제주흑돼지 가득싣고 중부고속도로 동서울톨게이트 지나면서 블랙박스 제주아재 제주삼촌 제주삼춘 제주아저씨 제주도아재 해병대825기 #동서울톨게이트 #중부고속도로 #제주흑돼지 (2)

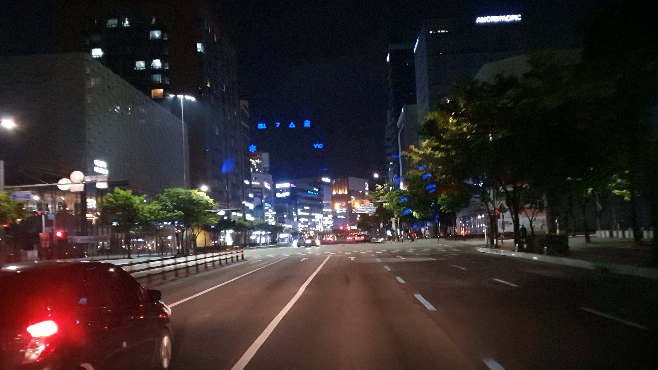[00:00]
50km로 과속 및 신호 단속에 주의하십시오. 500m 앞 50km 신호위반 과속단속 구간이후다 양 맹심없어. 어... 그... 뭐지? 어... 차...